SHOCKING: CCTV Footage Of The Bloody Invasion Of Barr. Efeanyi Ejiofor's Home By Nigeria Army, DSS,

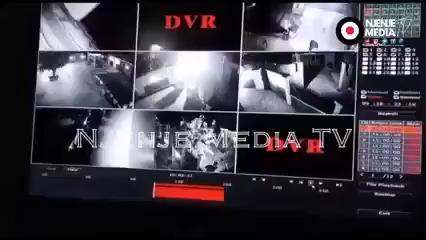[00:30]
invaded by Saifa Idowu's compound in order to assassinate him. This is the second attempt after the one that occurred on 2nd of December 2019.
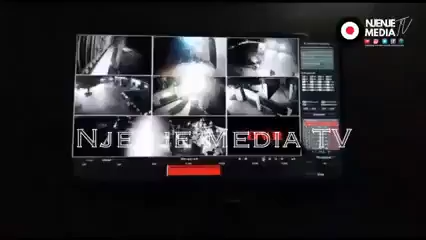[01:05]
This camera footage shows clearly the bloody invasion of Barrister Ifeanyi Ejiofor's ancestors
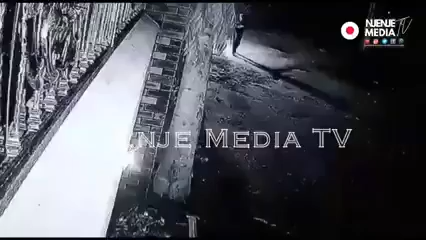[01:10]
in the Anambra State on the 6th of June 2021. So this one is the camera behind the building.
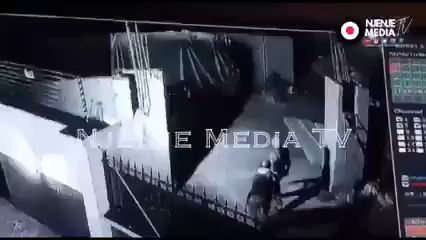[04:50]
Harmless and innocent citizens. People, there was no any form of resistance. If you are investigating any case against a lawyer, he's not supposed to be extended an invitation. Or even come in the daytime, let's see people who are in his house.
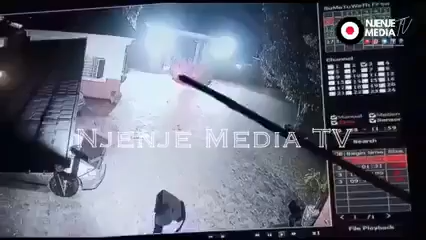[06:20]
Yes. They collected the key from him, you know, to drive out.